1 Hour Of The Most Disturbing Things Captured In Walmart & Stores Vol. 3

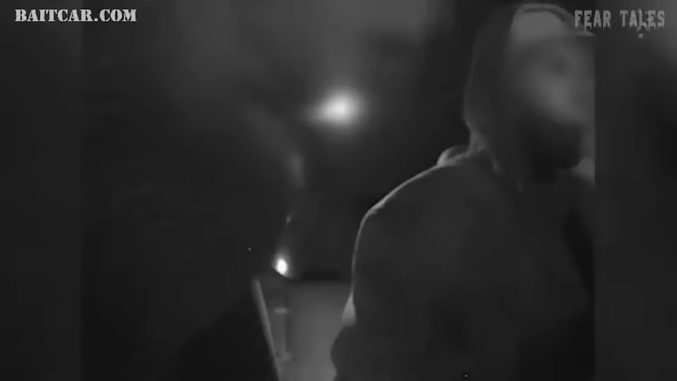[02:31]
The trio debates their next move, their voices bouncing around the vehicle.
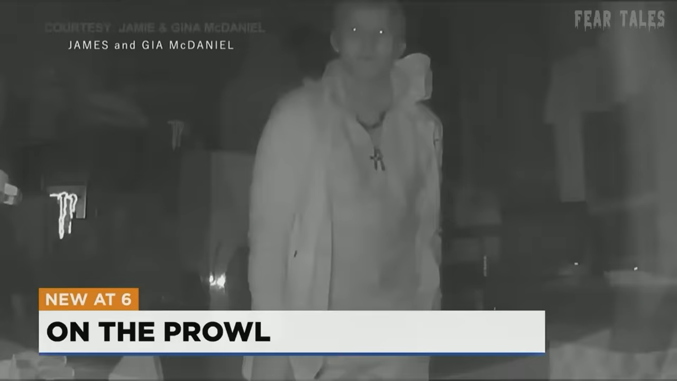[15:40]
Then it looks like he looked up at another monitor and thought he wasn't on camera and just proceeded to run around for about 10 minutes.
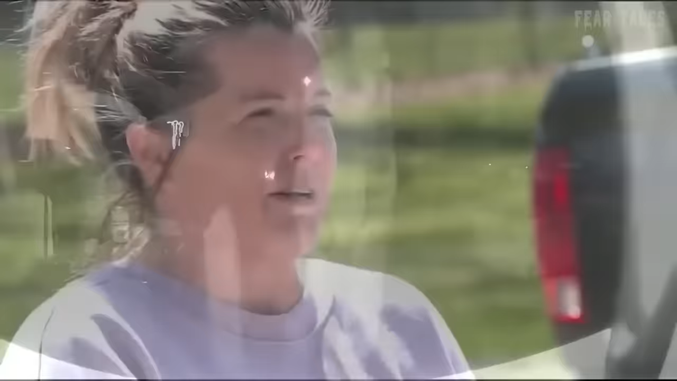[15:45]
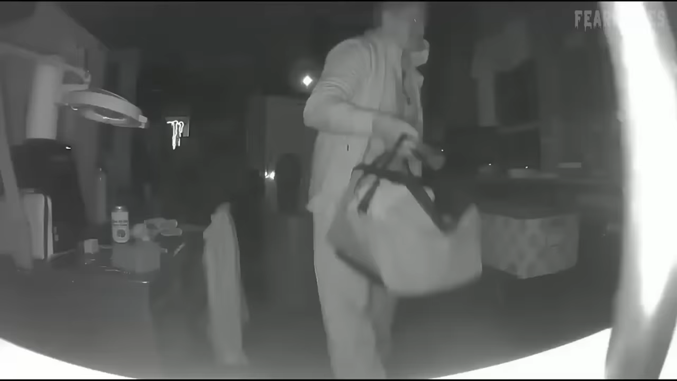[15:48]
Adding to the unsettling nature of the incident,
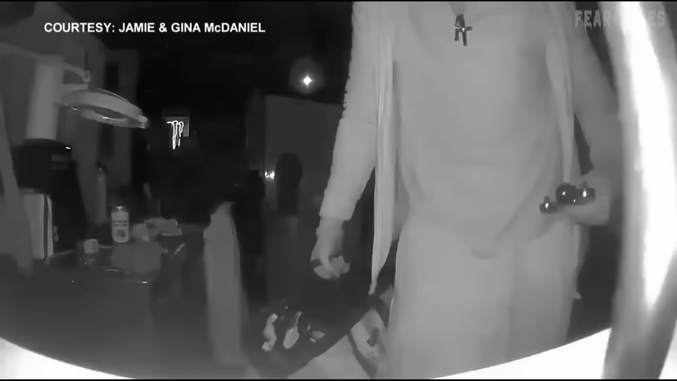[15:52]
the homeowner couple was asleep just a few feet away inside a camper trailer parked within the machine shop.
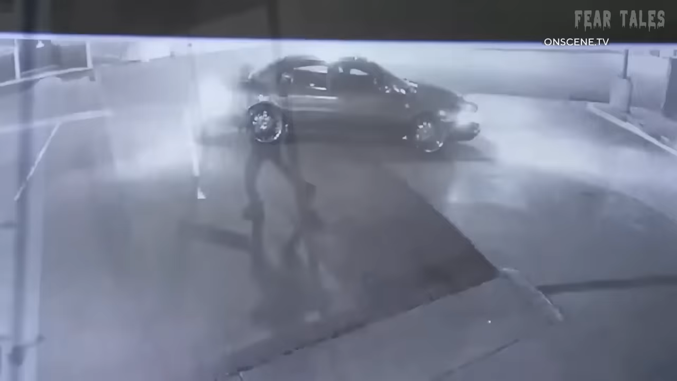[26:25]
Security footage revealed an individual forcing entry through a window using a piece of plywood.